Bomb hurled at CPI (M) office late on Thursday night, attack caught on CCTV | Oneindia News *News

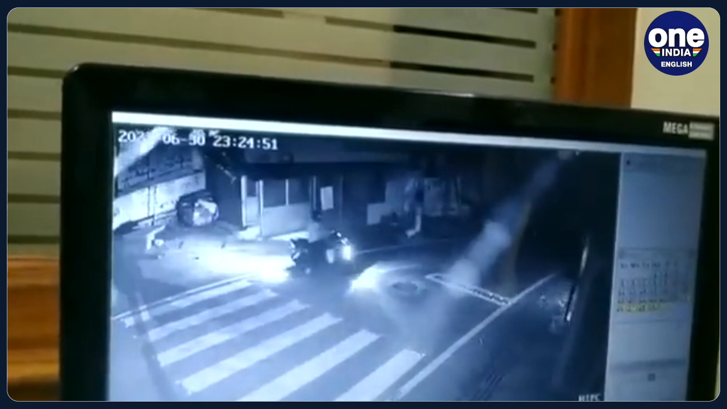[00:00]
A bike-borne man threw an explosive at the state headquarter of the ruling CPIM late on Thursday night in Kerala because of which tension has gripped the capital city of Trivendrapuram.